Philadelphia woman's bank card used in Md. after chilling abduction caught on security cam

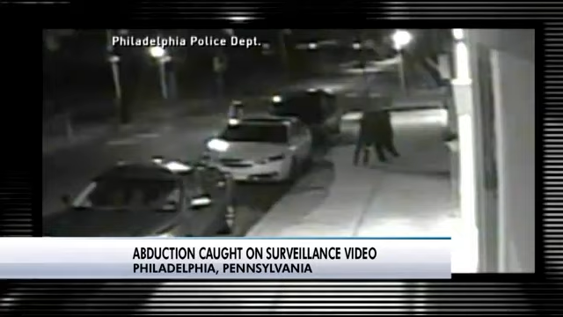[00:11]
Frightening video taken just before 10 Sunday night shows the abduction of 22-year-old Carlisha Freeland Gaither. She was struggling and kicking as the man dragged her to his car. Police say the woman kept fighting, even kicking out the car windows, but her kidnapper managed to drive off and disappear so far without a trace.